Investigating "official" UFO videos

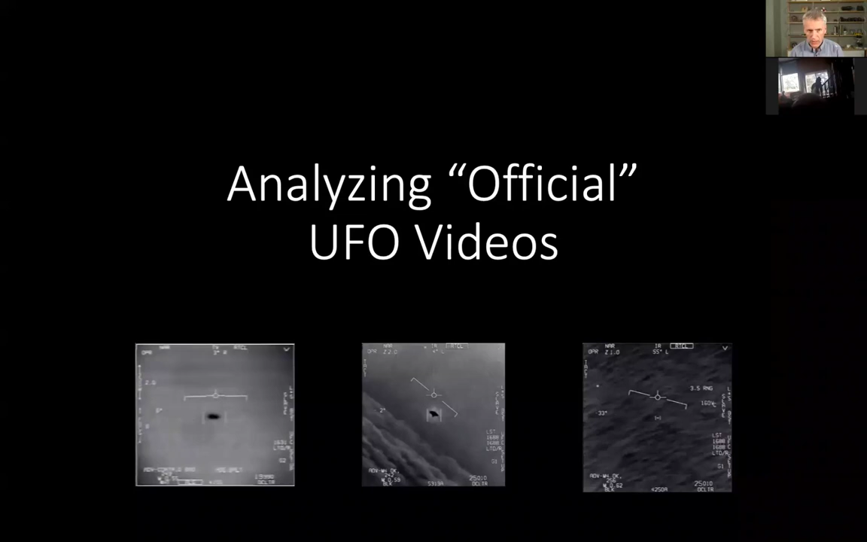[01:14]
But actually, lots of people did notice and Mick spent some time trying to explain why there are rational explanations for these videos. And that's what he's going to talk about to us today. So take it away, Mick. All right. Thank you very much, Douglas. And yeah, I'm going to get to the videos very quickly.
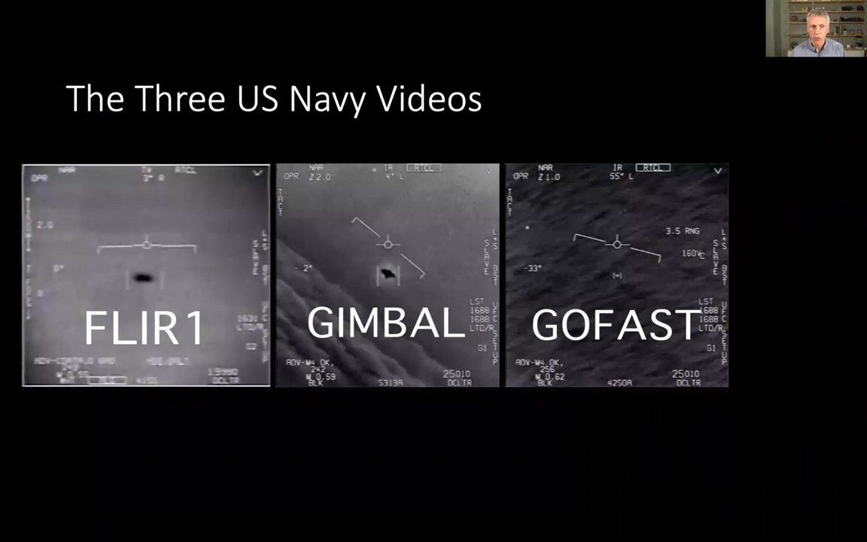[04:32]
Navy videos are called FLIR-1, GIMBLE, and GO-FAST. Three similar-looking but very different videos, and I'm going to go over each one of them.
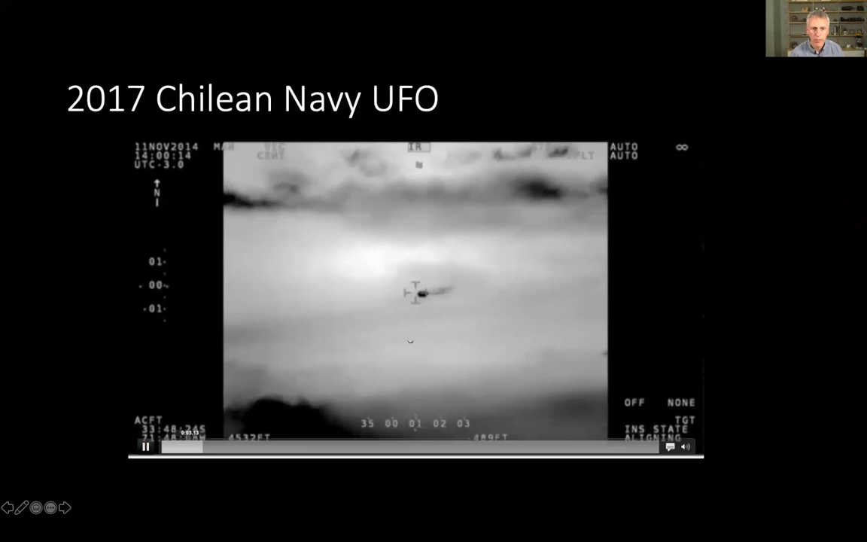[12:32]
So the thing in the middle of the screen here is actually a hot object. And it's interesting because it leaves this trail, which is also appears to be hot. So it was very mysterious as to what this actually was. And this is a long video and this long, long kind of discussion about this.
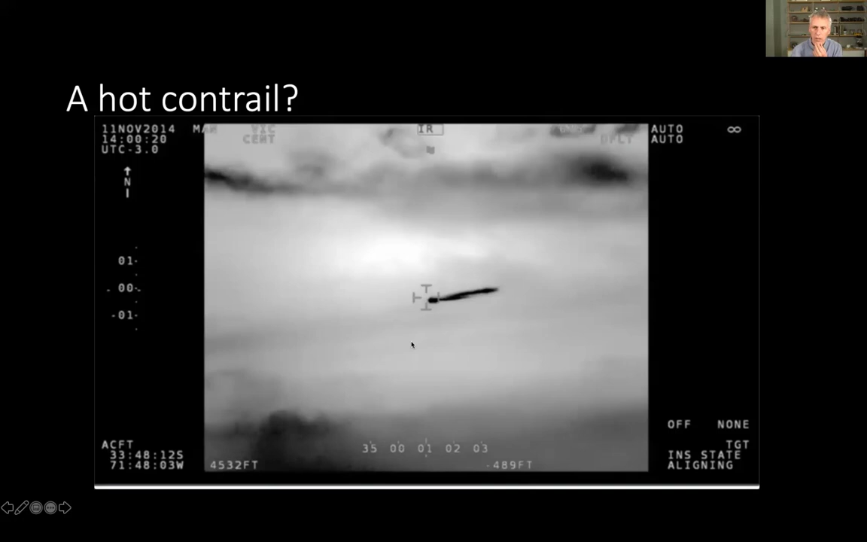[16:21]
The other clouds are also hot-looking. They're dark. This one over here is as dark as the contrail. And the reason that they are hot is that the sky actually shows up as being cold. If you do an experiment where you take a candle and you take some ice,
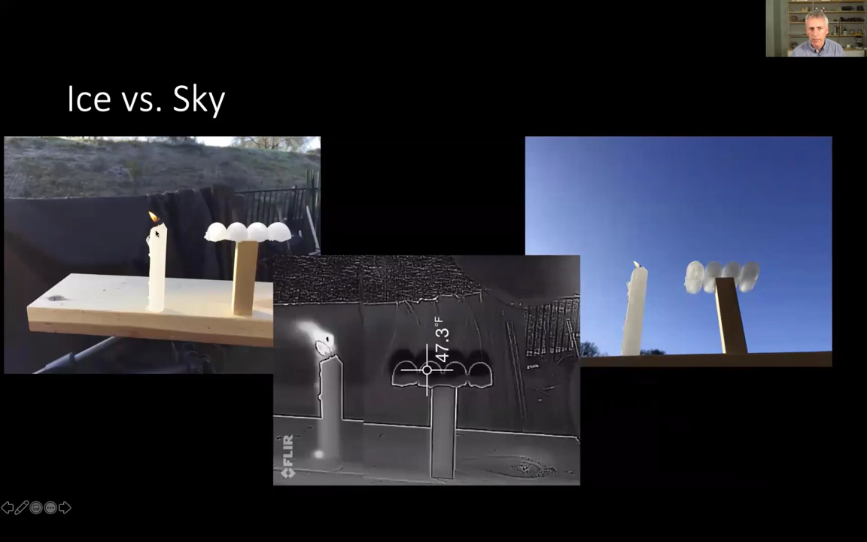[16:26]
and you do it against a background like this, you see the candle looks hot and the ice looks cold. But if you then tilt the camera down, so you're looking up like this here, then both the candle and the ice look like they're hotter than the sky.
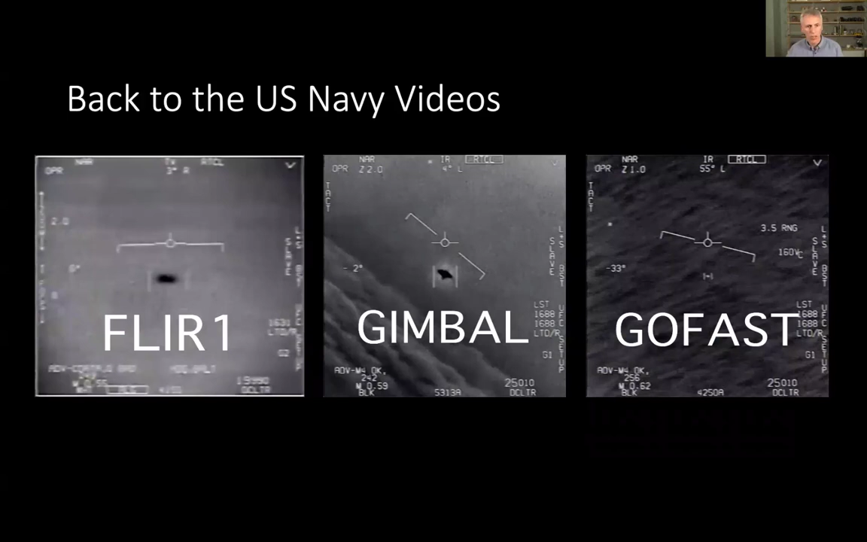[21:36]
FLIR 1, Gimbal, and GoFast. I'm going to start with FLIR 1. FLIR 1 was filmed in 2004. Important thing to note, nobody saw it by eye.
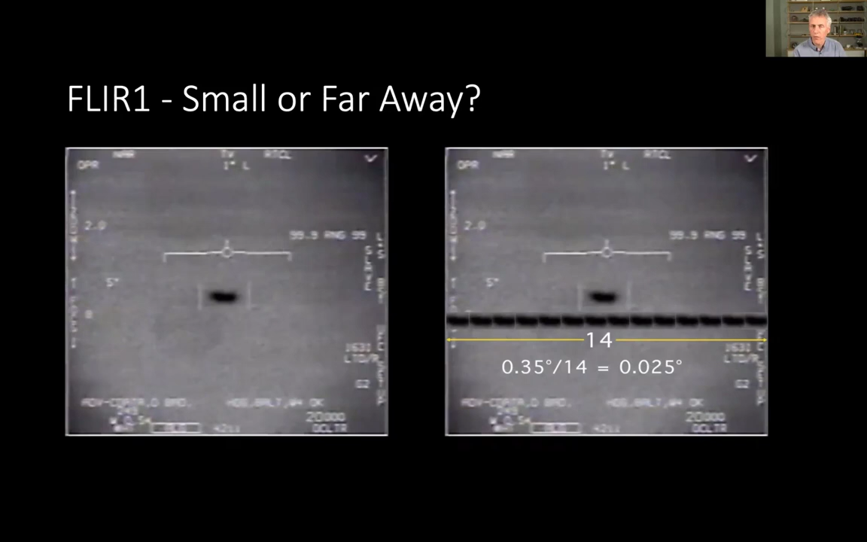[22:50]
We can see that if we chop out the image itself, it takes 14 of its own sizes to cross over the field of view. We know the field of view is 0.35 degrees. We can divide that by 14 to get 0.025 degrees. We can then do a little bit more math to figure out what's actually going on here.
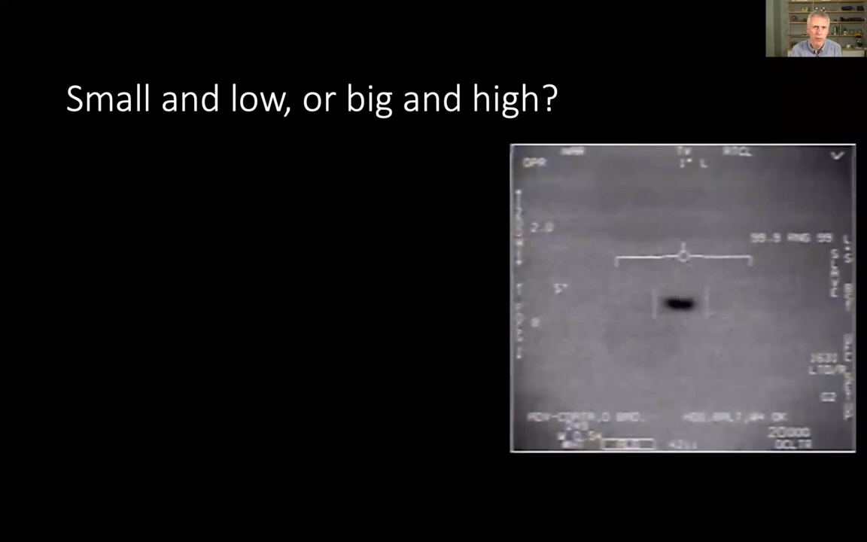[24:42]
And if we're looking up into the sky, there's only so high a plane could be. A plane is not going to be at 100,000 feet, so it gives us some more limits as to what we can actually calculate. If we know the camera's at 20,000 feet, we have that number down here. And we know we're looking up at 5 degrees. So the object is above the 20,000 feet by some math again, distance in miles times 5,280 times sine of 5 degrees, or 20,000 plus the distance in miles times 460.
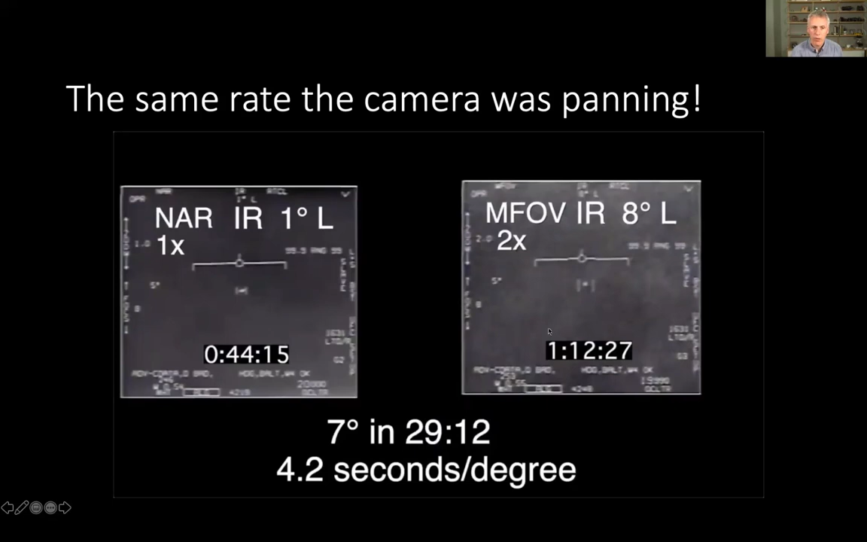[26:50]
moves from one degree left at 44 seconds to eight degrees left, so one minute, 12 seconds. So it's moved seven degrees, smoothly panning from left to right, from right to left, in about 30 seconds, which is about 4.2 seconds per degree.
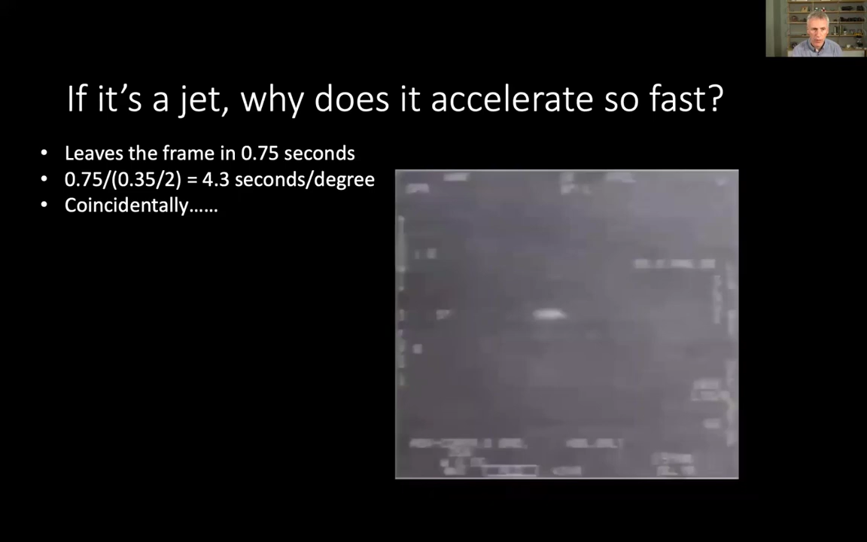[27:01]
And that was coincidentally the exact rate that we calculated the object leaving the screen. Coincidence? I think not. What do I think happened at the end of this video?
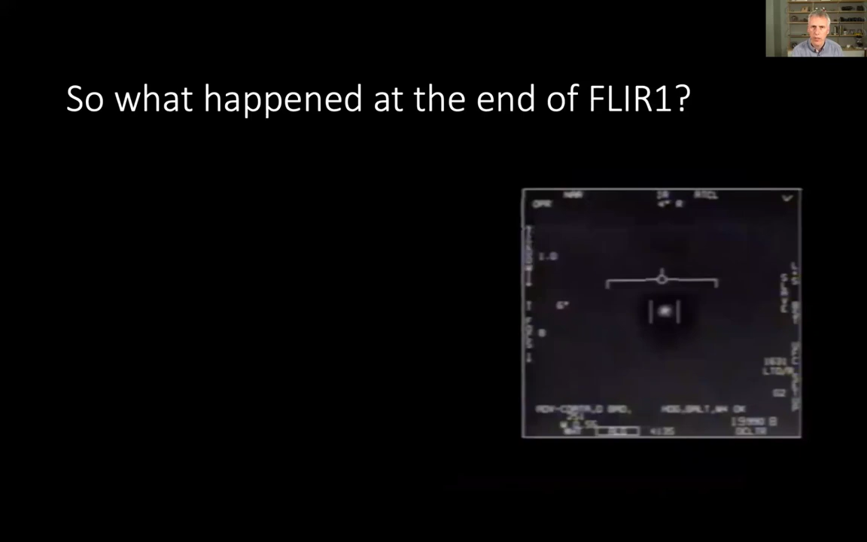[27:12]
I think that the camera was following a plane, probably about 40 miles away. It's in level flight. It's not doing anything special. The camera is slowly panning to the left because it wants to follow the plane. The plane is just kind of moving off in that general direction. It's moving very slowly, nothing special. But then there's all these rapid camera changes. The camera flips between different modes. It flips between different magnifications.